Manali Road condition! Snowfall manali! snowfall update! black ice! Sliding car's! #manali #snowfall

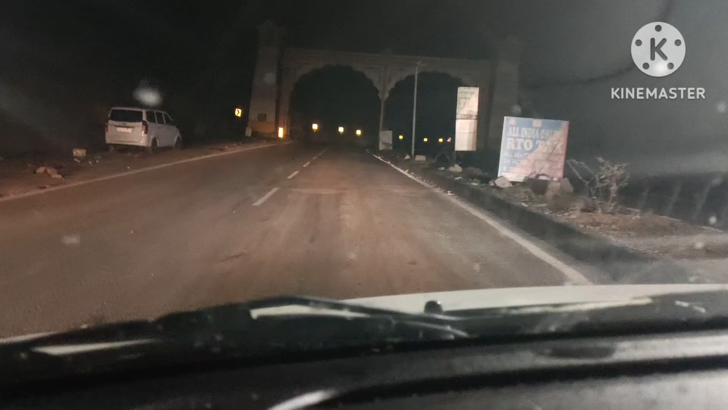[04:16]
ये आ गया जी हिमाचल का एंट्री गेट,
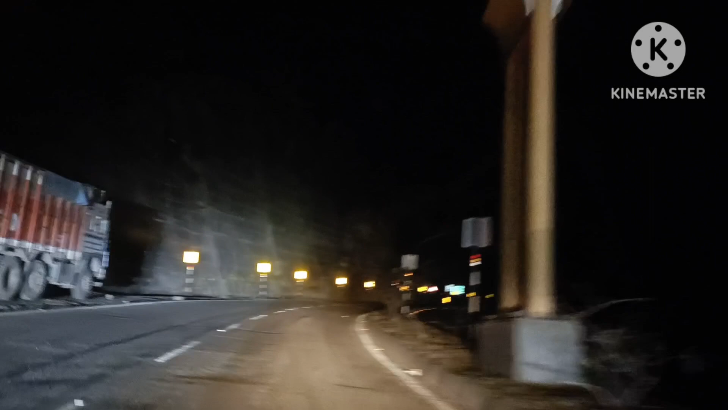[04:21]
तो रास्ता बहुत वधिया बन गया है, 4 लेन। तो रस्ते विच टनल भी आदि तुम दिखाने हैं।
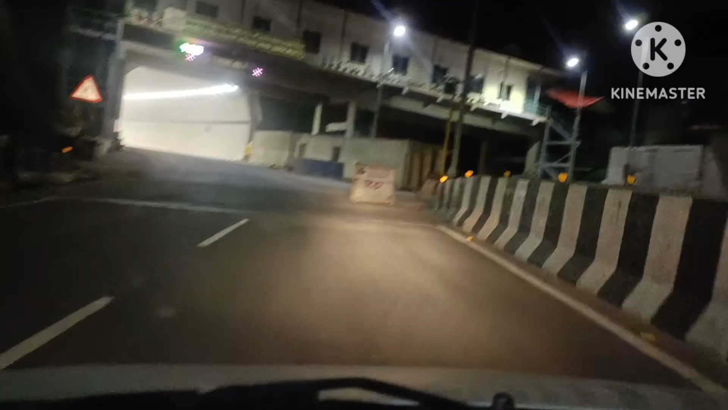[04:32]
हाँ देखो जी, पहले नंबर वाली टनल, टनल आन करके रास्ता बहुत ज़्यादा पहले नालों फर्क पै गया है।
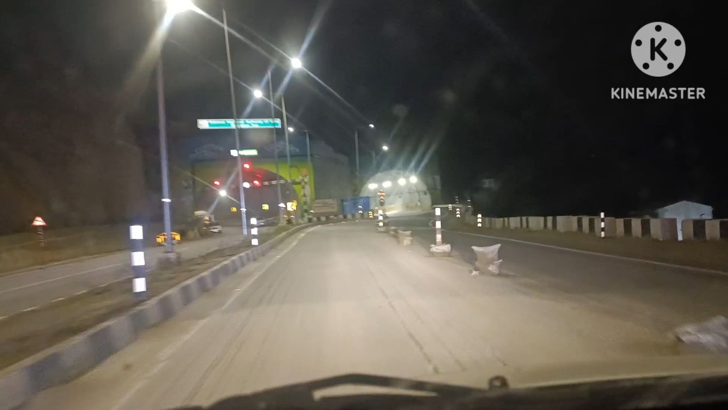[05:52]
देखो तुसी, फिर टनल आ गई एक होर। तो टनल कम चल रहा कई टनल का, बट ये चालू कंडीशन च है, कुछ हजे अंडर
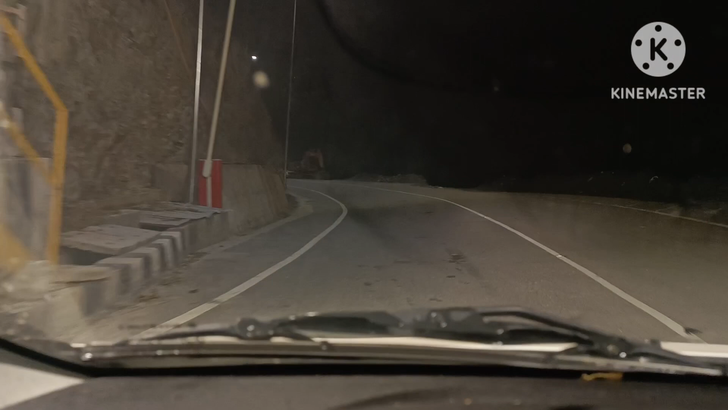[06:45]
मतलब जिमें कुल्लू आके कच्ची टनल आती है, उस तो वधिया यह रोड है, बहुत ही ज़्यादा वधिया।